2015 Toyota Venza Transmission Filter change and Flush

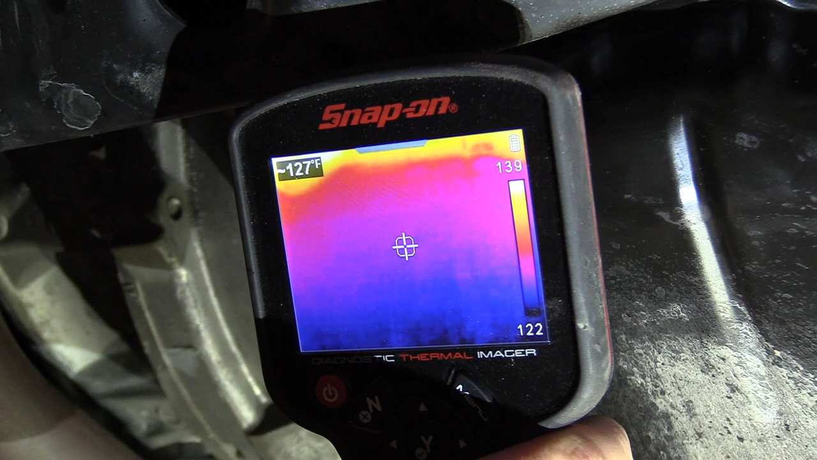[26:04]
On screen: spot 127°F
Okay, we've warmed this up. I headed up to about 130. And kind of here in the center of the pan, we're at about 119, 120. We're in a pretty close range where we need to be.
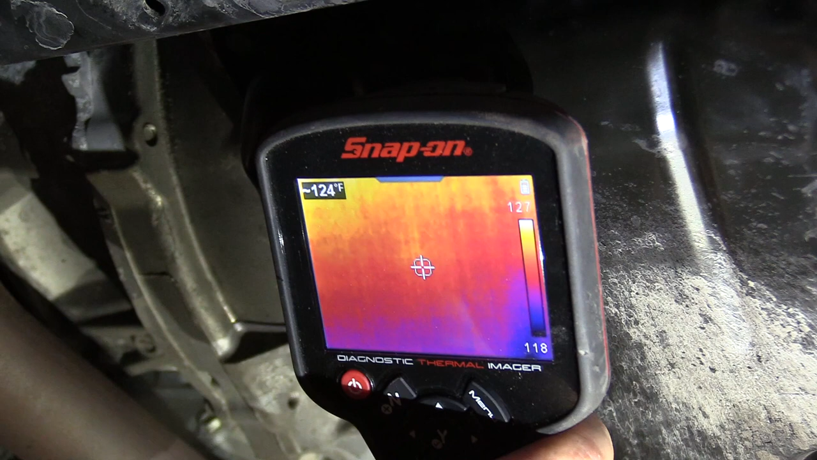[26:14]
On screen: spot 124°F
You got some wiggle room, you know. We don't have to be exact, but we're in that 120 range.
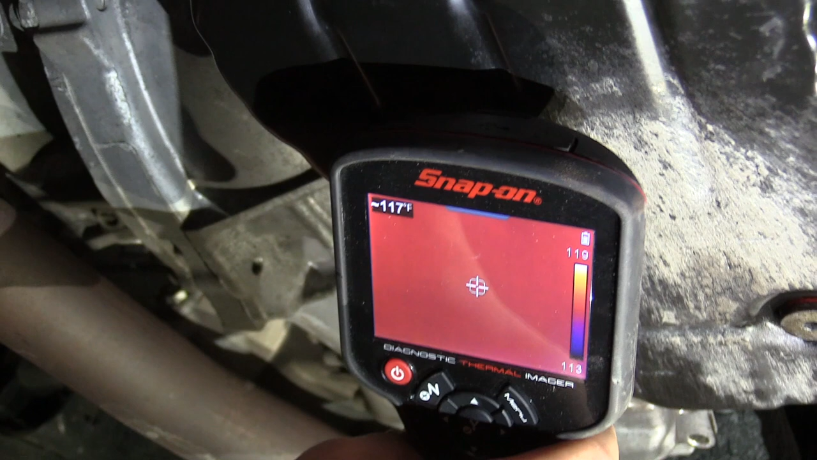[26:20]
On screen: spot 117°F
You know, as you go towards the back, it's a little cooler. But, so we're going to go ahead and start it up.